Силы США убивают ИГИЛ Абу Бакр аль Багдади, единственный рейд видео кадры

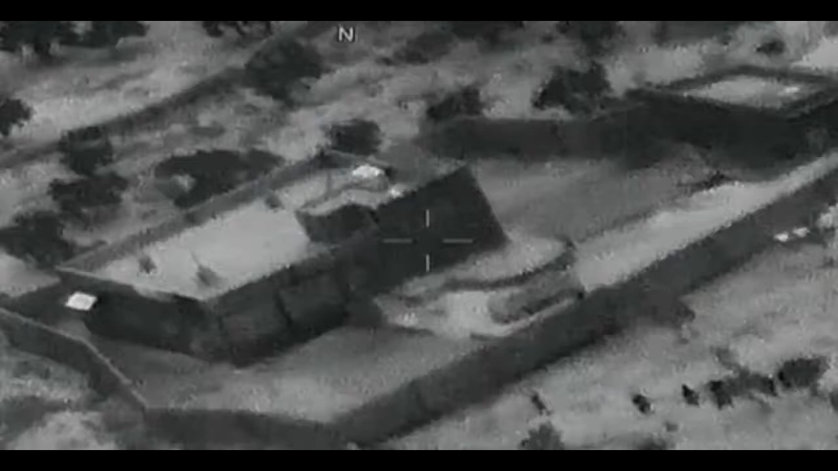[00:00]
Пентагон выпускает сегодня кадры из рейда Абубакра Багдады.
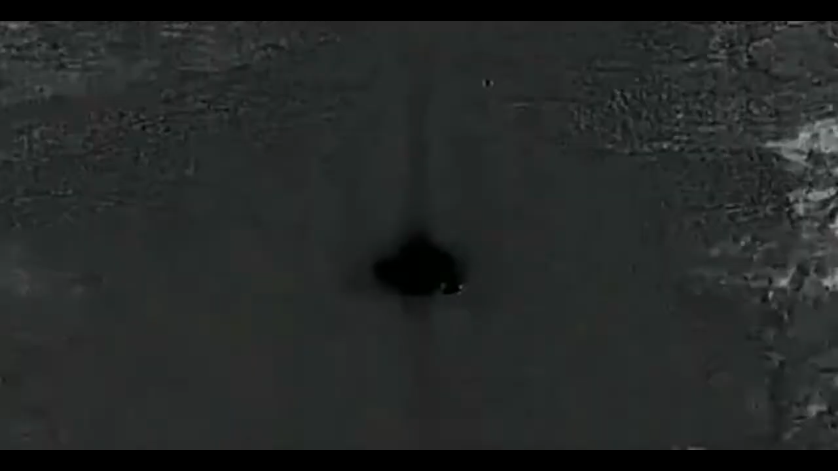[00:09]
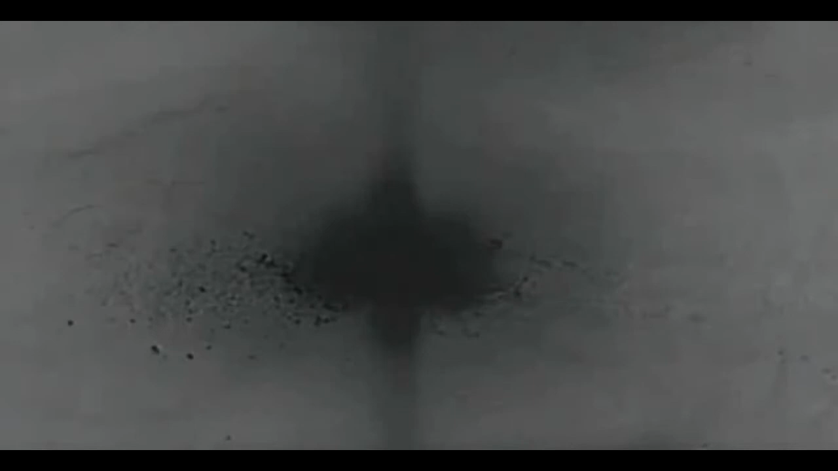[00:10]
Американские военные опубликовали первые кадры рейда в Северной Сирии, в котором был убит лидер группировки исламского государства ИГИЛ.
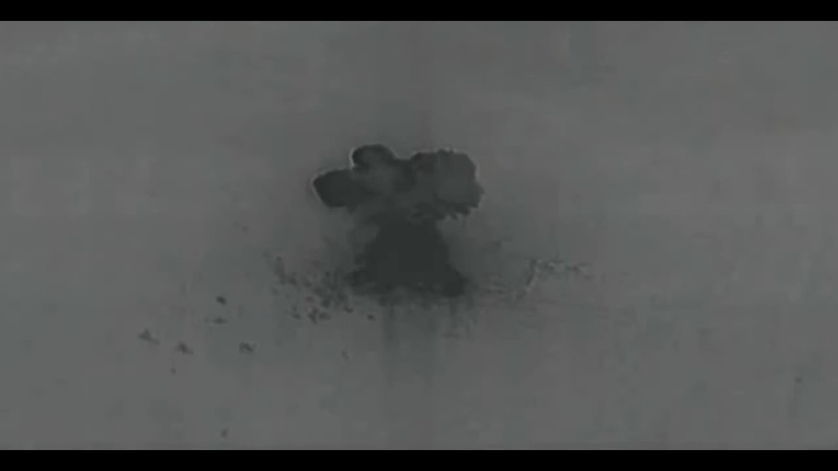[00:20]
Зернистое видео показало, что солдаты стреляли по боевикам на земле.
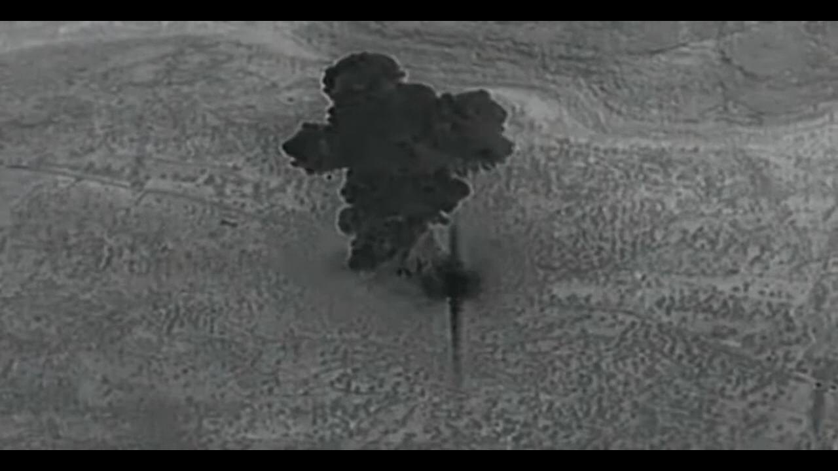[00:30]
Когда они летели к комплексу, где притался Абубакр Багдады,
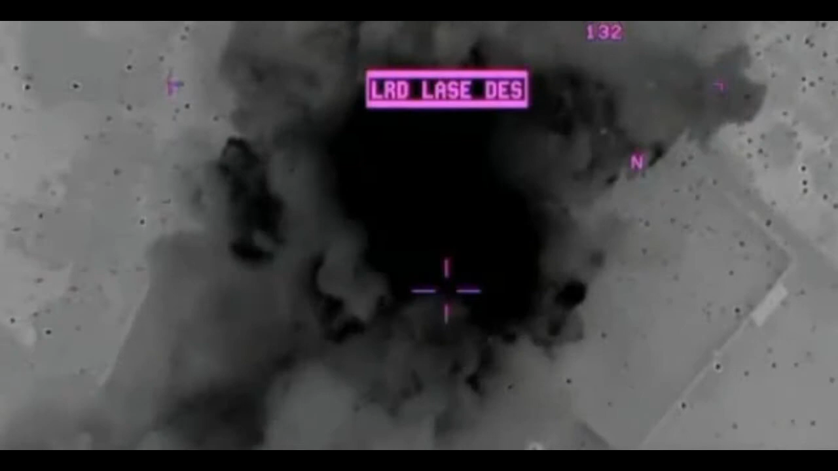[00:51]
уничтожен боеприпасами с военных американских самолетов.